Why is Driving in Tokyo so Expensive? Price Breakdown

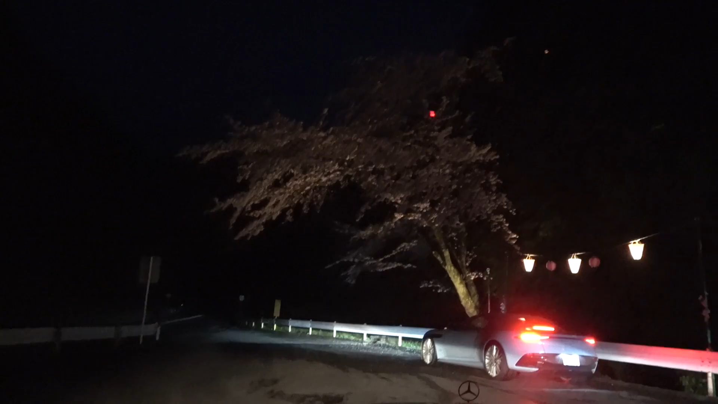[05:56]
Only a couple cars here taking photos. I'm trying to roll out, baby.
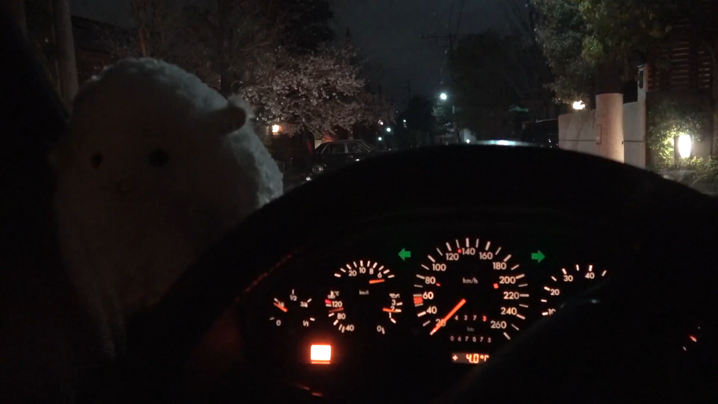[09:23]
Oh, my goodness. Look, it's... You can barely see, but there's a lot of pedals on the car.